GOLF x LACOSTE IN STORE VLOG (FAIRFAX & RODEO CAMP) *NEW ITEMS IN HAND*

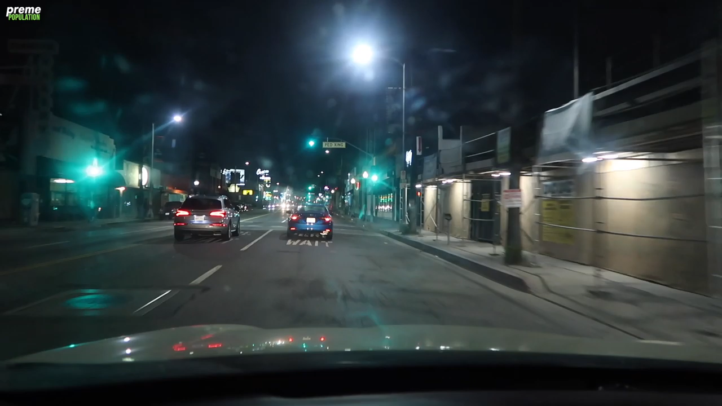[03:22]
It's right here to the right. Let's see, there is not one single person here.
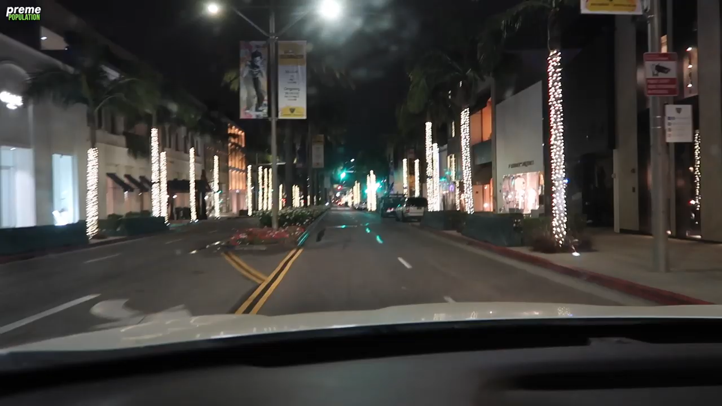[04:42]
LACOSTE should be on our right-hand side coming up here. We passed it.
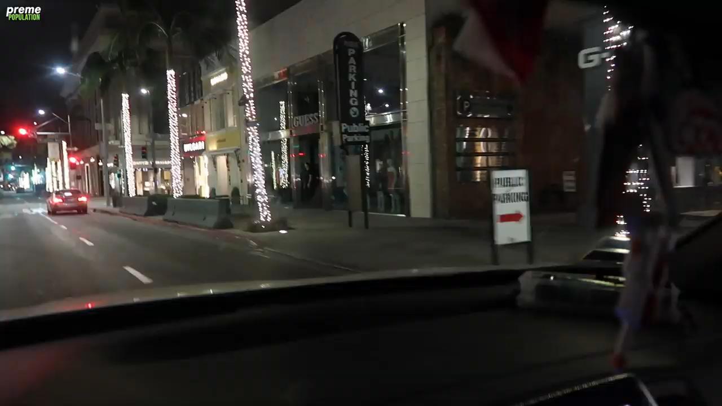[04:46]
it says that we passed it. Okay, there's MCM. Where's LACOSTE, dude? Am I like lost here, dude? Where is it at? Is it gone? Where is it?
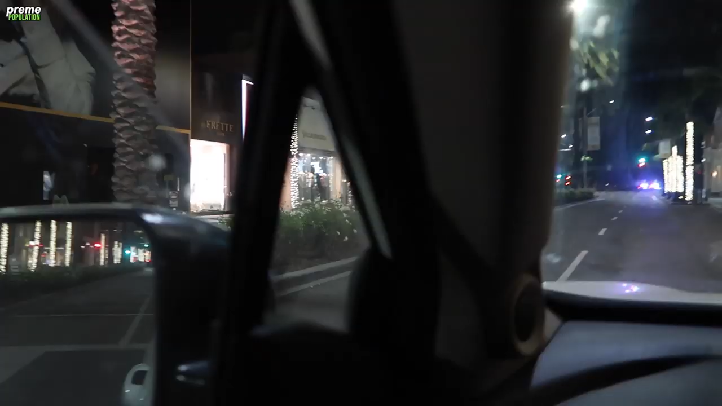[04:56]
It disappeared. Oh, here it is right here. It's a tiny little store right there. We missed it, dog.